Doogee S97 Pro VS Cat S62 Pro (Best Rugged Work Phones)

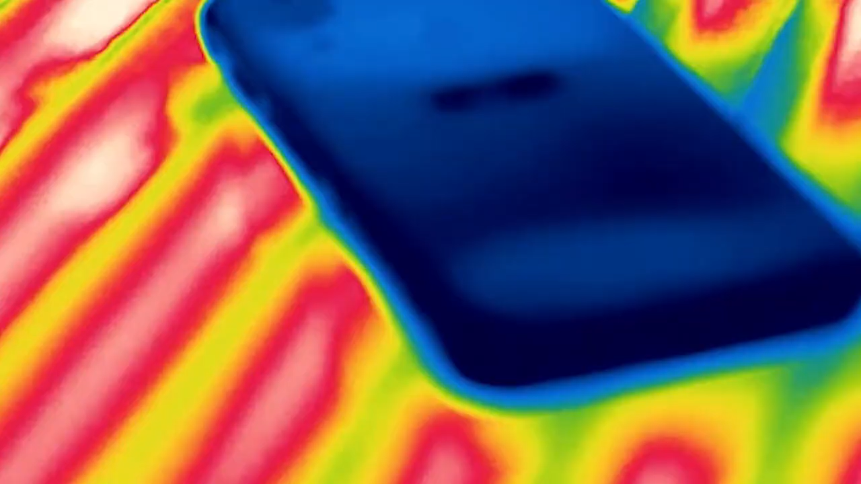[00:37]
2020 and has the best thermal camera you can find on any Android phone.
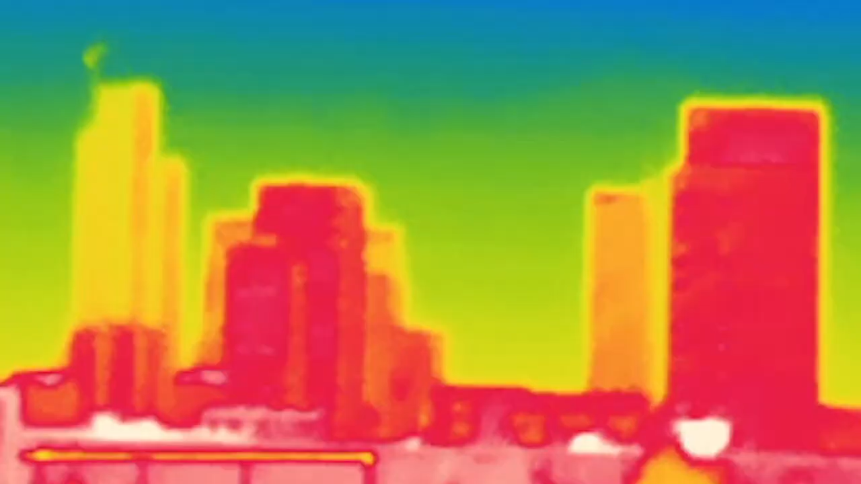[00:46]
It comes with a FLIR 3.5
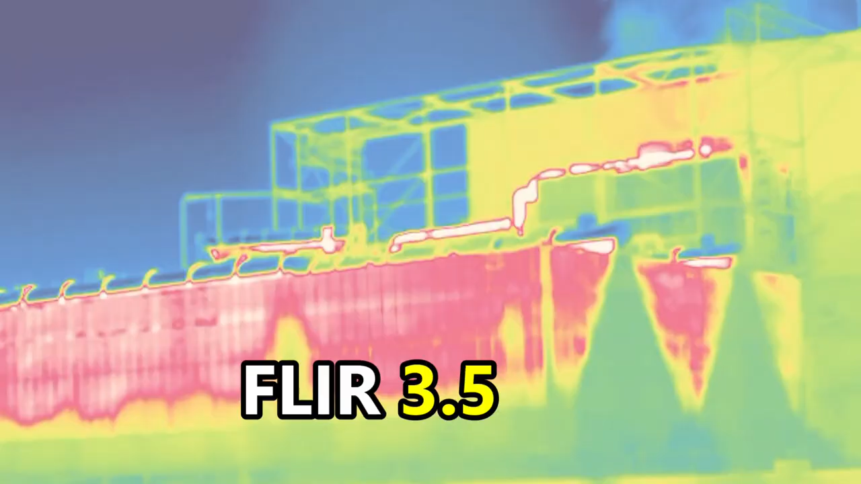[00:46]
professional grade sensor built right into the phone.
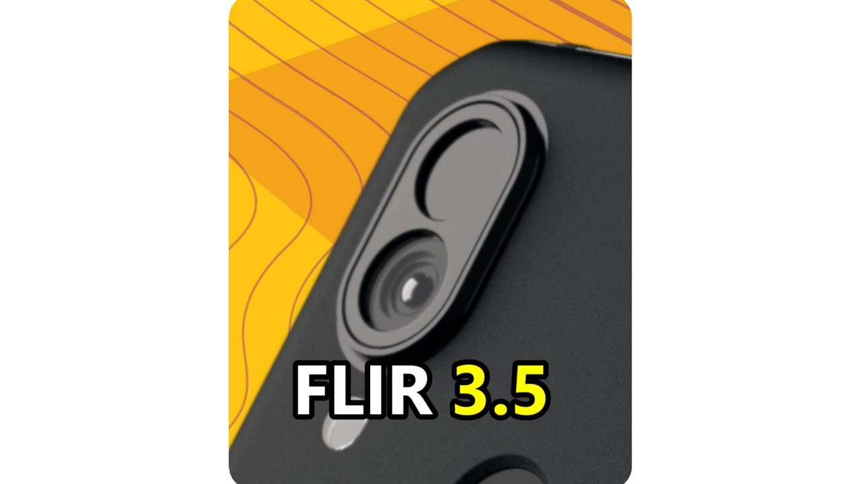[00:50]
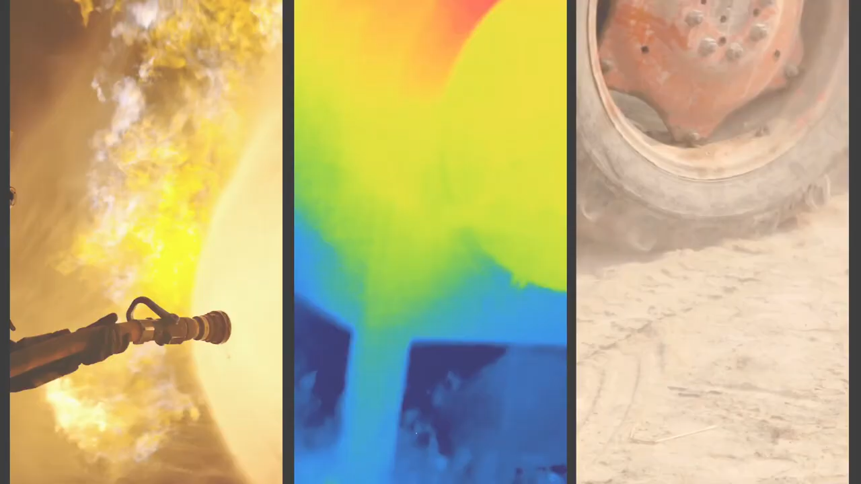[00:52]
The thermal imaging sensor is extremely useful and actually performs exceptionally well.
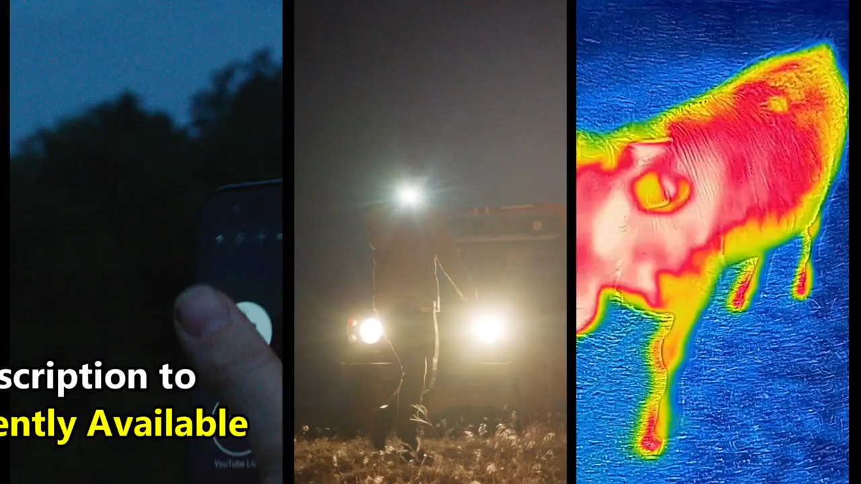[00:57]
It provides enough detail so you can accurately find things like leaks,
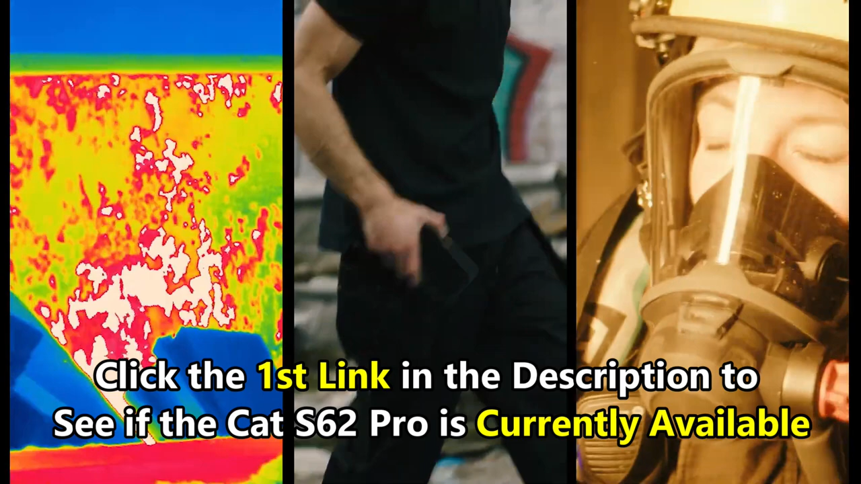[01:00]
blockages, hot spots, temperature elevation, and electrical shorts.
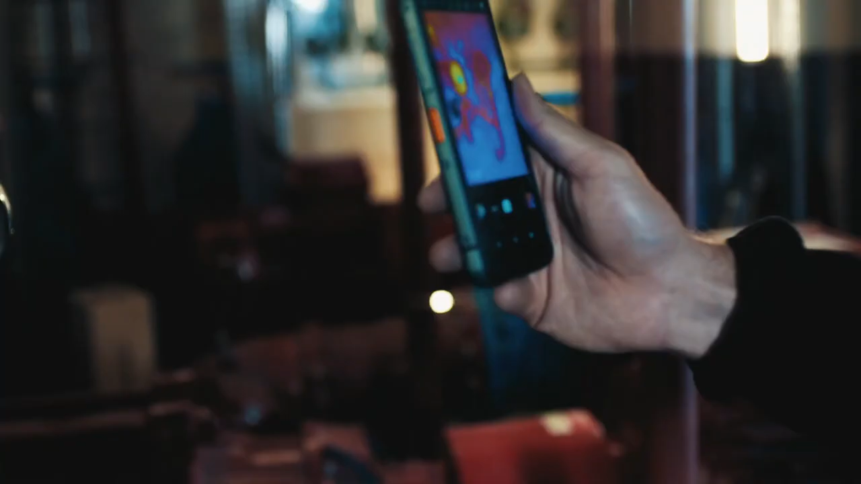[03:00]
but the S62 costs hundreds of dollars more because of the thermal imaging sensor.
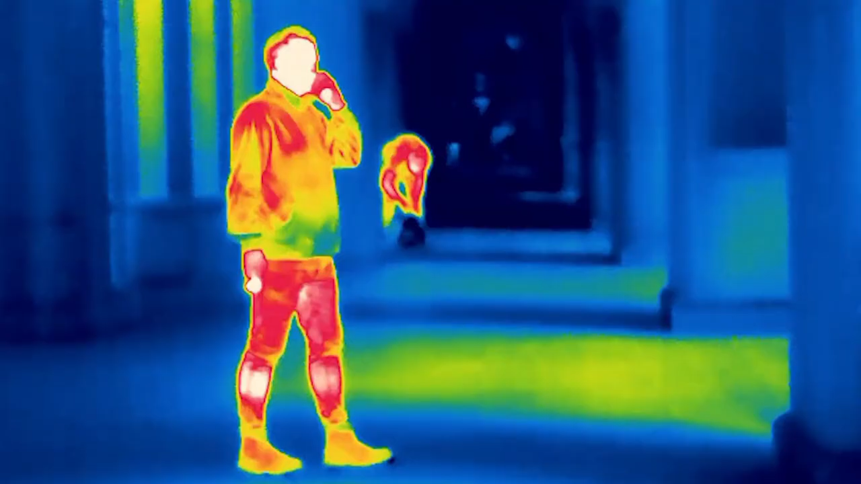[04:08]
but with the top-notch thermal sensor included,
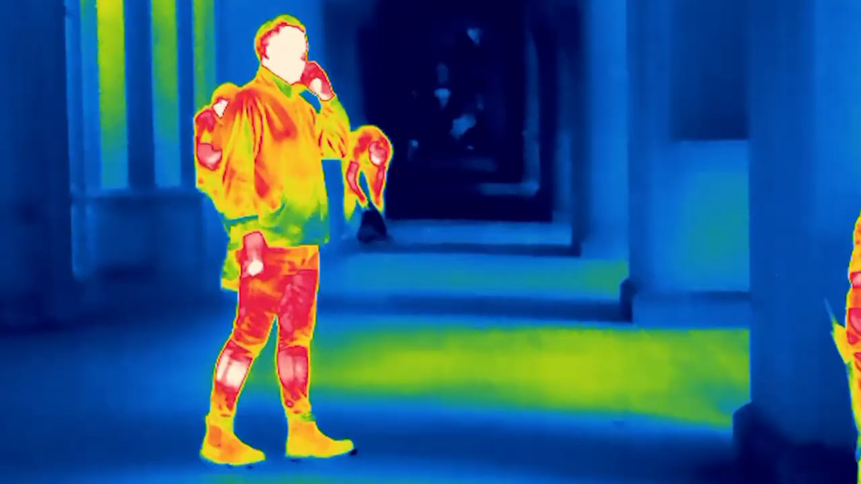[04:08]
it definitely does justify the high price.
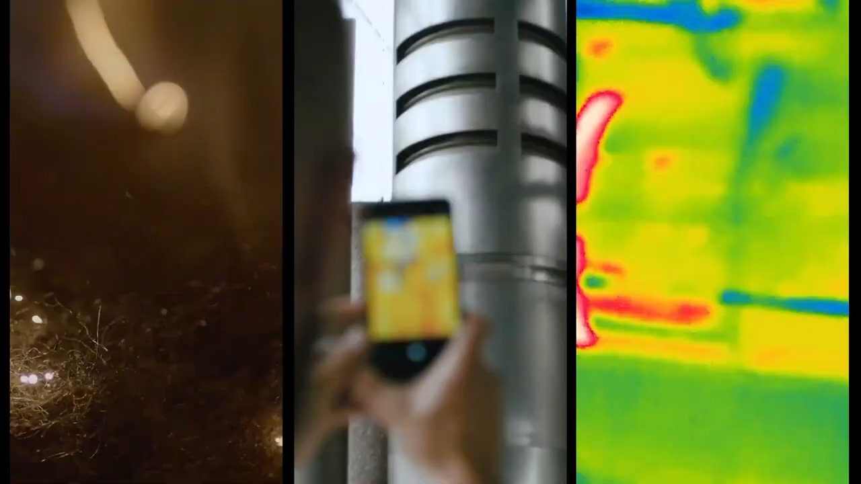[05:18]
but it's not as cool as the integrated thermal imaging sensor found in the CAT S62 Pro.